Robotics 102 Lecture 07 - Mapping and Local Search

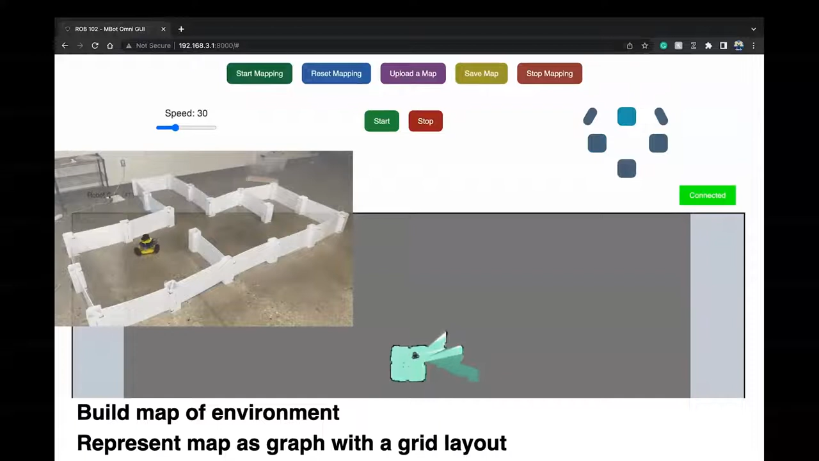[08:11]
so the robot's moving around in space and what you're seeing in the display is you're seeing essentially an image where at every pixel it's either labeled as free space occupied or unknown right and we're going to assume that and so each each pixel is going to represent a node with a particular state in it and then nodes are going to be connected to each other so so two pixels that are next to each other represent nodes that are that are connected by an edge and this is how we're going to map out our space you don't have to implement this if you want to take robotics
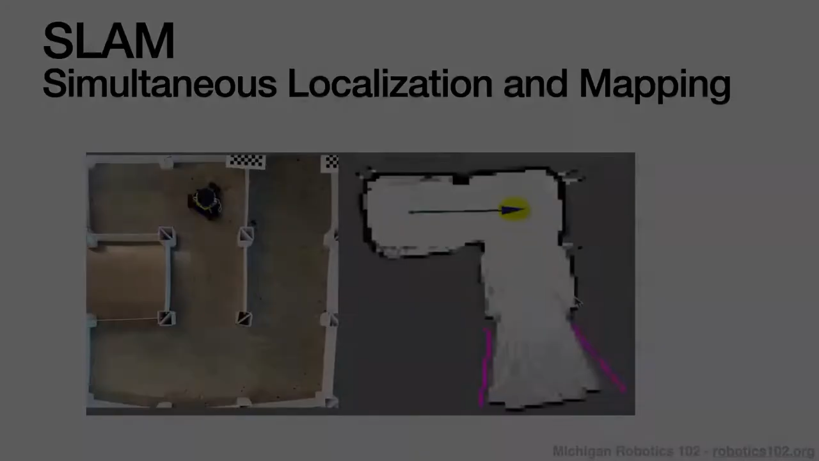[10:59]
so what this what this process is called is called simultaneous localization and mapping so if we're looking in this case top down right we've got the kim bot right there and we've got the and we and and it's in a real world it's in the real world and then over to the over to the side we've got the the actual uh the actual space that we're that we're mapping out the the
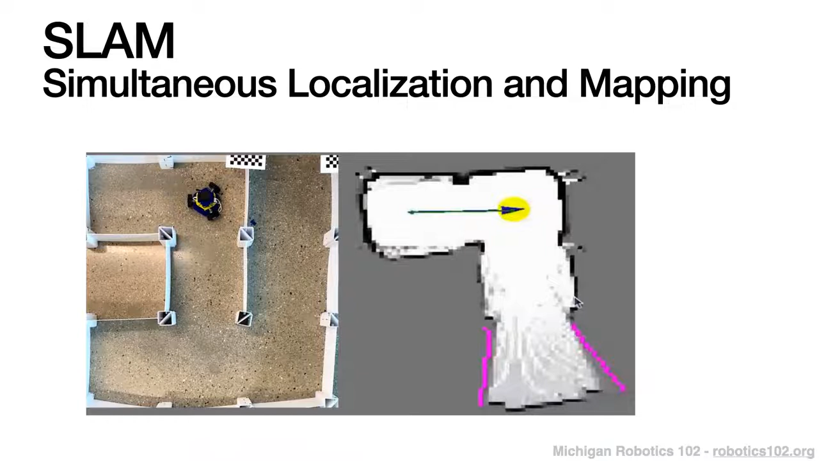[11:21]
robot's belief about what the what what the map looks like and so um so what we're what we're showing is the real world and then the slam the slam output right um we should note that with this we've got the actual real robot pose so that's the true pose of the robot in the map in the in the world and then a rope the robot maintains the localized robot's pose that's where the robot believes it is inside of this map right um right now you're working with the current
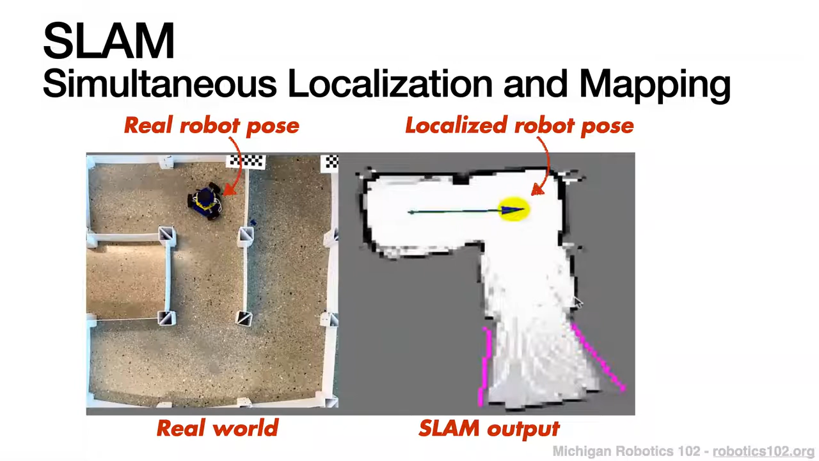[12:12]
accurate because it's both taking in that odometry and moving it forward and also reconciling that against its current map um and so we have our real true pose and we have the robot's belief about what the pose is the robot's map is represented as as i said as this as this graph where at every location we're going to note that that we could label it as occupied as a black pixel right here or we can label as uh as free space which is in white and then anything we can't see because we because we don't we don't know where we can't see it uh we're going to label as unknown right and so this is what this is what we get out of the out of the slam output any questions about slam output
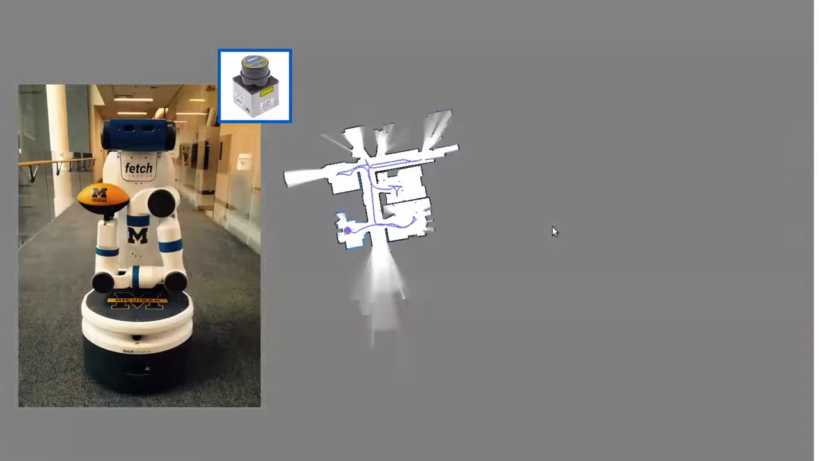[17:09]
and uh in in a in a larger building and so as it's moving around it's building out this this
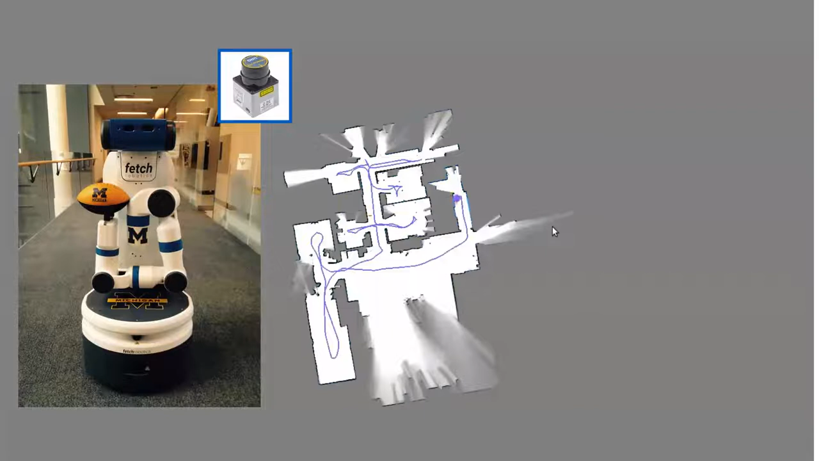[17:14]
uh this location once we once we've built out the the space where the robot can uh that it once it builds out its sort of map of space then it's just like google maps
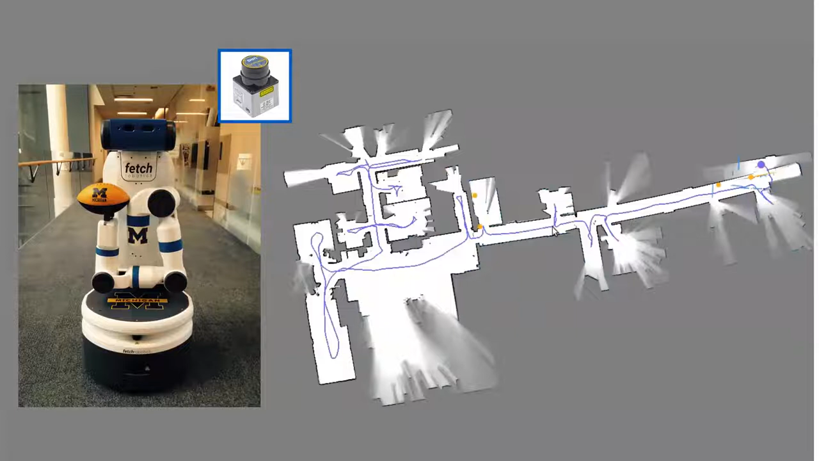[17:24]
for the robot we can just click on it and say go to this location and so that's really what our autonomous navigation
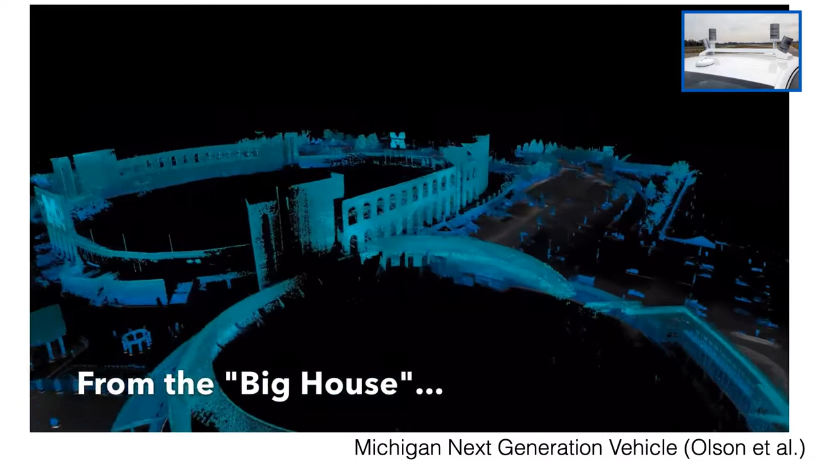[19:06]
whole class you've probably seen this video several times now um but um but now
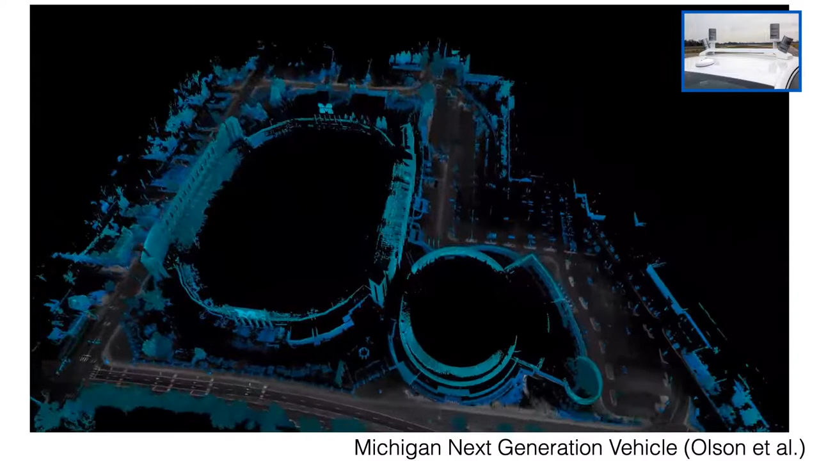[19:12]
but but you know for those of you who haven't seen it you know this is this came off of a project that that
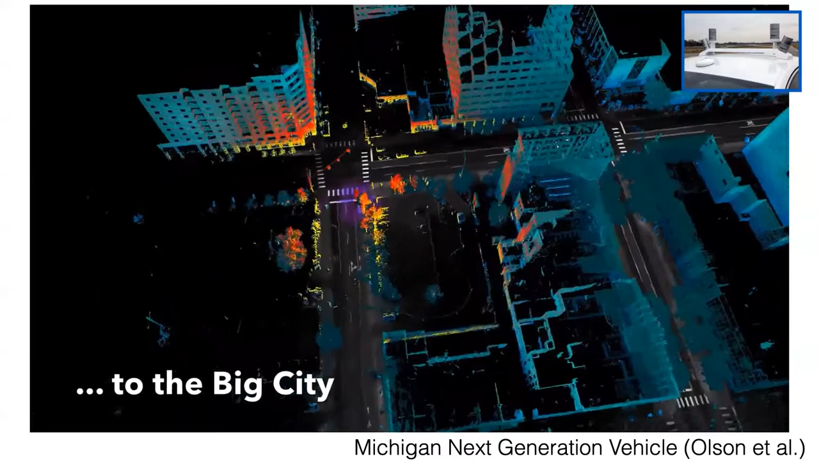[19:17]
uh professor ryan eustace and professor ed olson here had done where they built out strictly from the laser rainfinders on the on this autonomous car they built out a 3d map of uh of ann arbor so you saw it built a map of the football stadium um this is
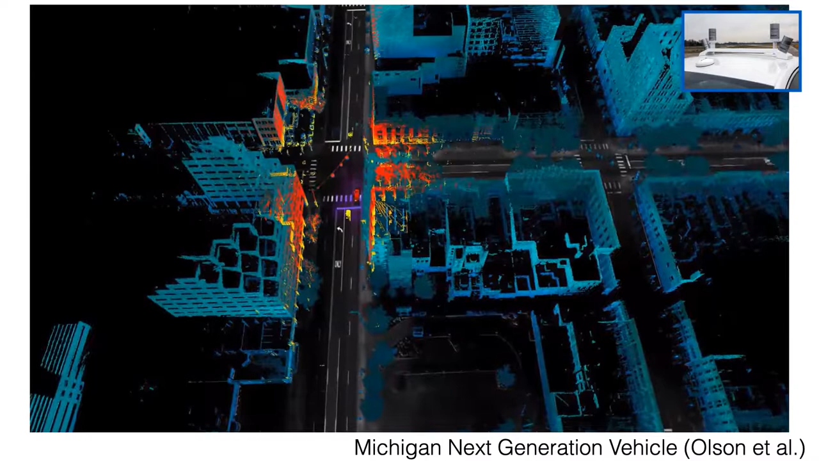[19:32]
downtown i think that is i think that is liberty and maine i think so maybe maybe maybe you know i'm gonna say liberty and maine all right um but you can see that we can that with this we can build big three-dimensional point clouds this isn't like this this was all built autonomously and so we can build out these maps of space and and this is really uh this is really i mean and this video was taken i think almost eight years ago so the
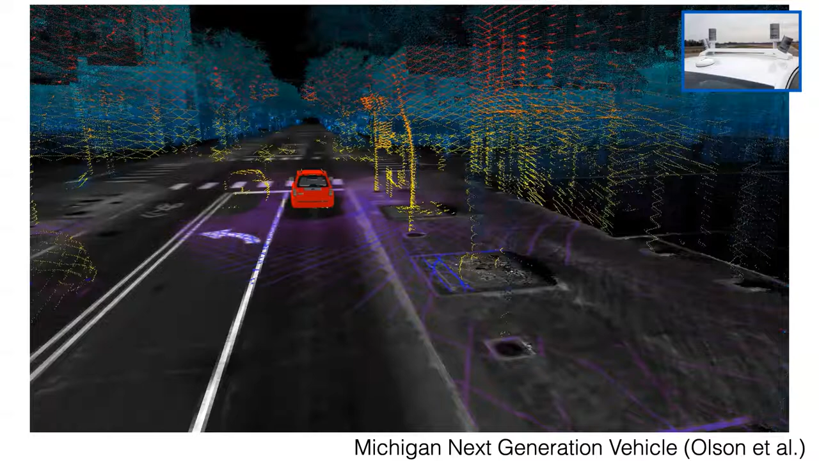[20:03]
state of the art has really advanced and you can you can do all those things um as i said before our as we're building our mapping we at least with these systems we have here you have to be really careful these are not we don't have perfect production quality mapping code uh so you know so there's going to be noise you're going to have to figure out some things about how the slam system works and how the robot you know works it's you know it's part science but there's a little bit of artistry to it um but once you build that map it'll be it'll be useful for